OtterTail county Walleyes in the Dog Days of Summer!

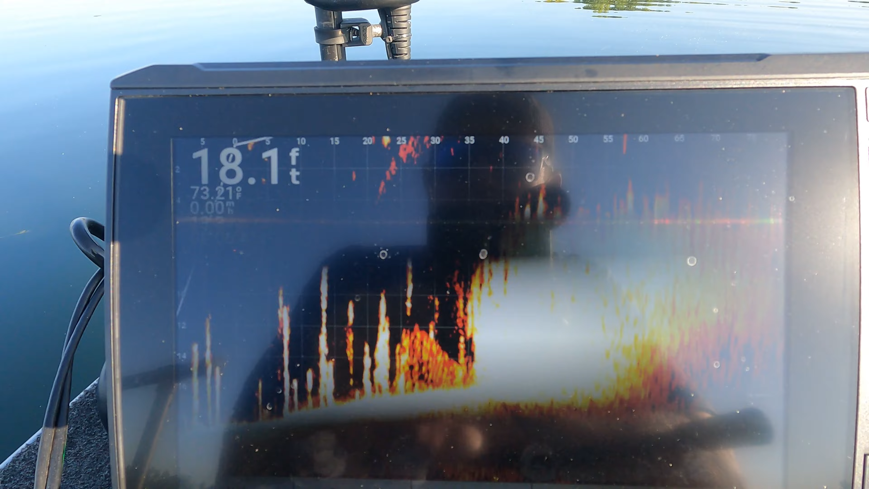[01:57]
On screen: depth 18.1 ft
And then there's some sparse stuff along the edge. That's what they lay in.